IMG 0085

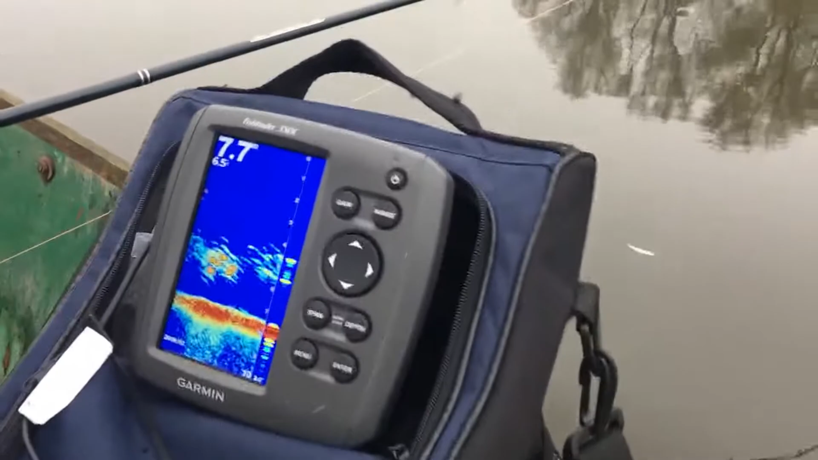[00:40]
Za ostro. I dobra. Teraz będzie jakaś ryba. 7,5 metra. No, patrz. Ławice. Gdzieś tu było branie, nie?